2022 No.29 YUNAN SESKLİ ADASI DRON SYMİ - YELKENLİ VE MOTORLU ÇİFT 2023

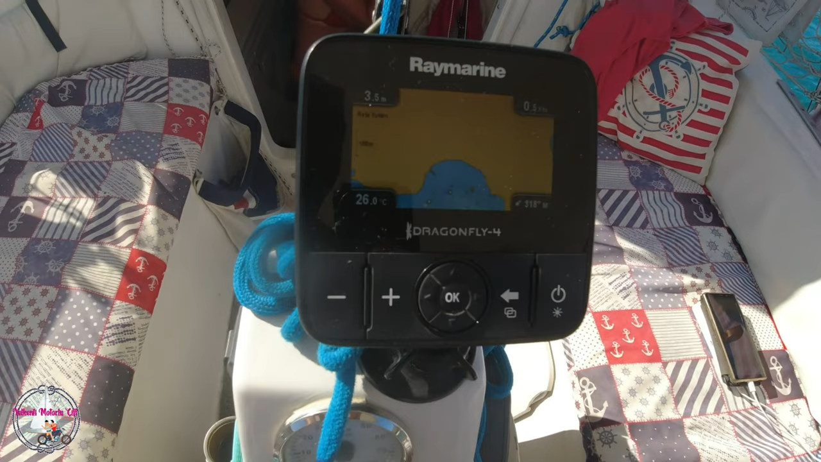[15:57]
On screen: water 26.0°C
yavaş buluyor biraz geç buluyor yani 5 dakika falan net çalışması lazım GPS'i bulanması için o yüzden önceden açıyorsun